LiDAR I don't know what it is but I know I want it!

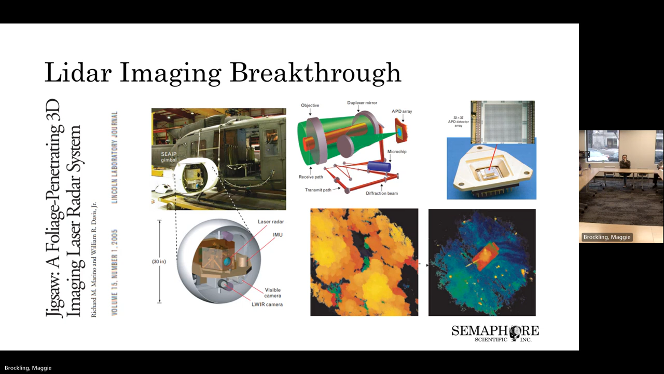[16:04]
You get many, many reflections. And so you need to pick the right reflection to see through the vegetation and pick up the tape that's camouflaged underneath. This is a modern incarnation of that. So that was developed by Harris.